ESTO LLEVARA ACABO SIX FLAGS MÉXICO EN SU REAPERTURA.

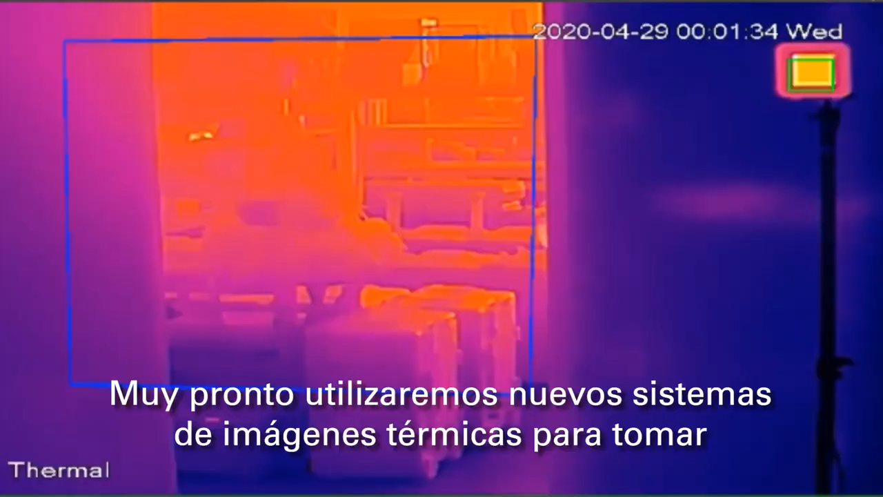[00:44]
New cutting-edge thermal imaging will be used to take
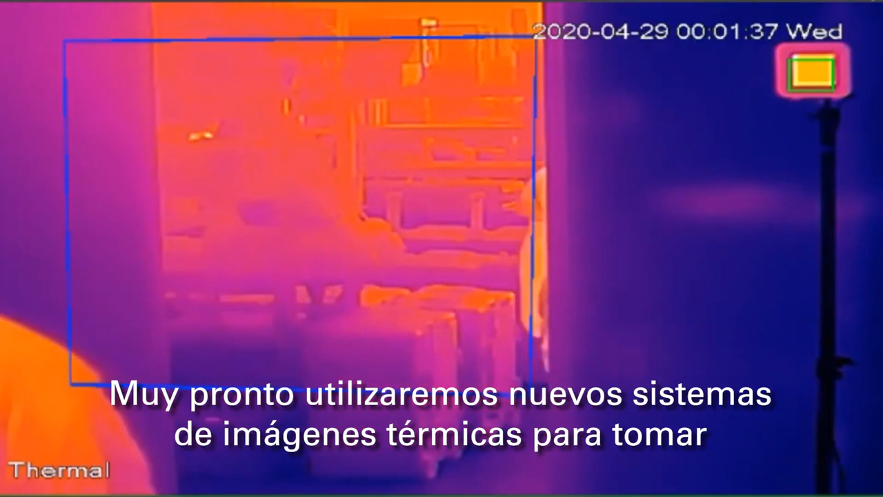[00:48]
temperatures of all guests and team members entering the park.